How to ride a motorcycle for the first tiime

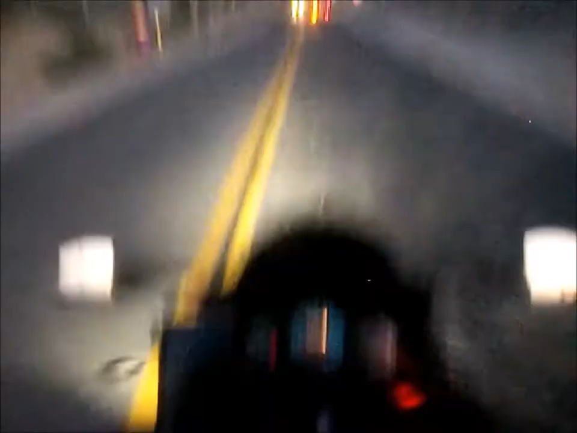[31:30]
all right but that guy's going that way second slight tap down from second notice i'm stopping in neutral
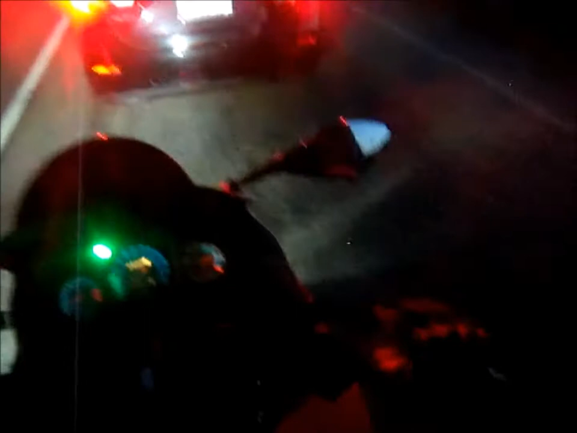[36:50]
just slowly downshifting until I hit neutral. So we're going to end this on the freeway ride. That's the end of this lesson. You guys know the lesson, how to countersteer, how to brake. You're slowly going to squeeze the brake like an orange, like you're squeezing an orange.